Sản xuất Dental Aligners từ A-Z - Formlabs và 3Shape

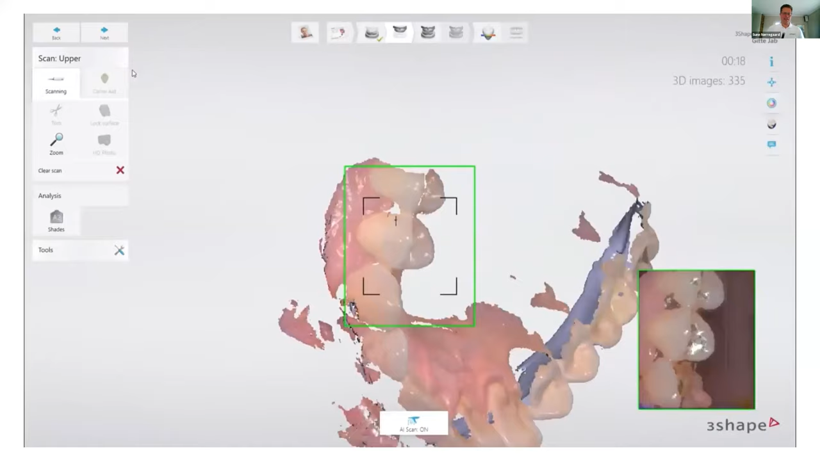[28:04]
as quite a lot. Actually, it's when you have the scanner in here, the mirror is pointing in a certain angle.